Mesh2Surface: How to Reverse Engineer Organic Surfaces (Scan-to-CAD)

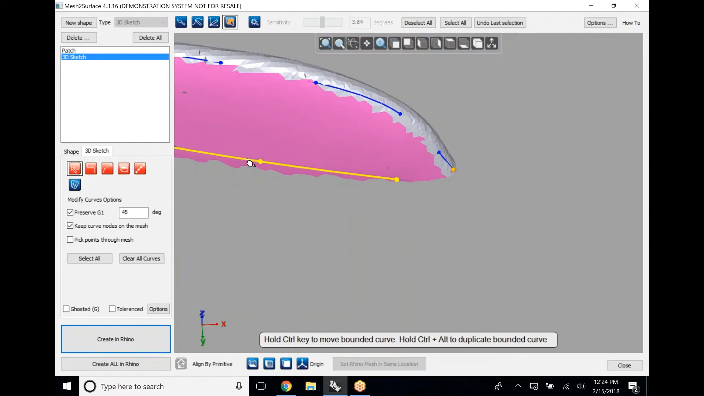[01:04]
method of creating a series of 3d sketches to build out a patch framework
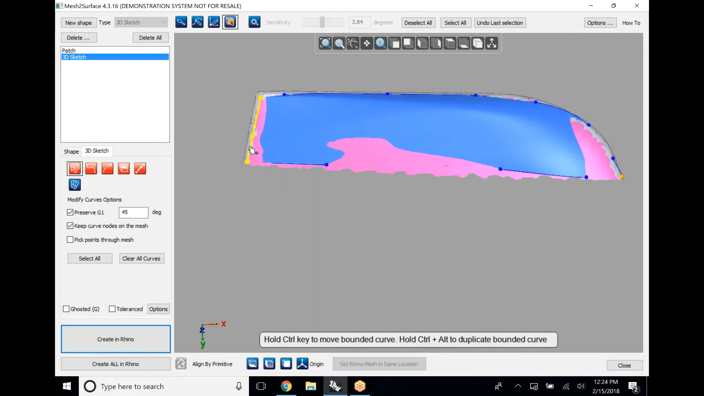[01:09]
we're going to look at creating a very simple patch
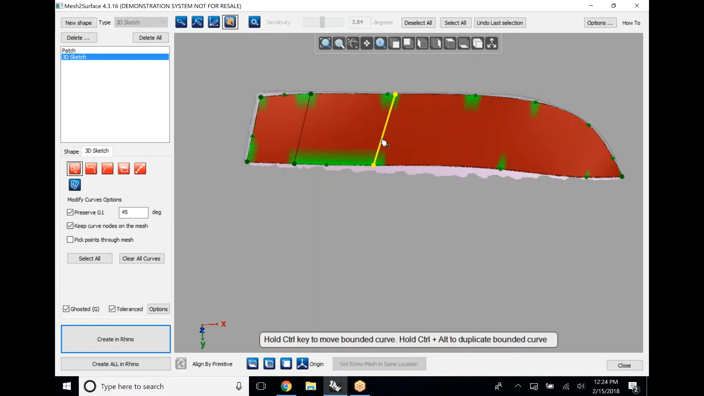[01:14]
surface that we cut out of an extrusion and we're going to look at how
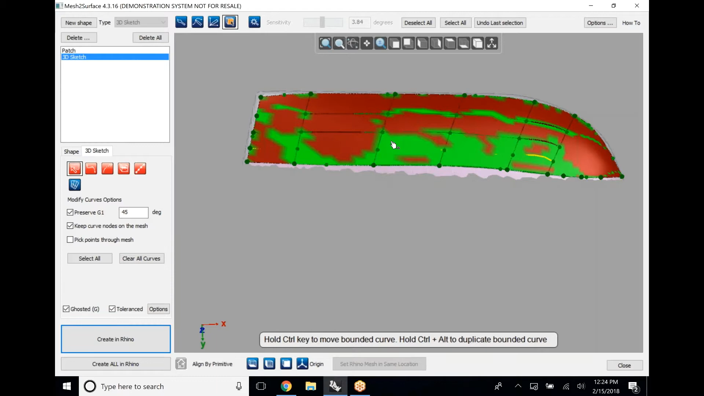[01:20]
we blend those together in order to create the part that we need for our application so the first way we're doing this is with a 3d sketch so a 3d sketch inside of mesh to surface is really easy to do as you've probably seen on screen we can just click and drag these initial
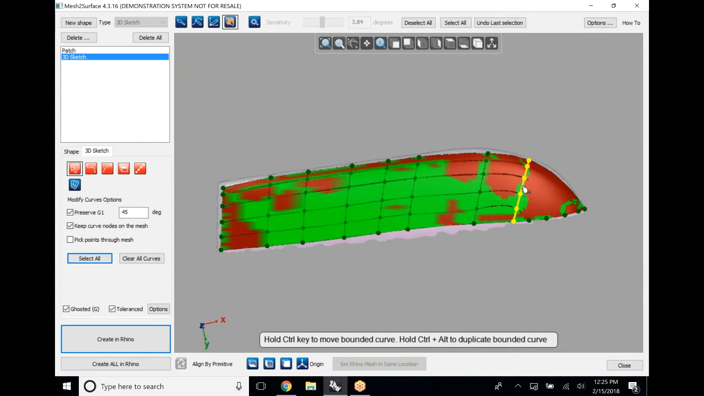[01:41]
3d sketches that we created into specific positions in order to build out a patch framework that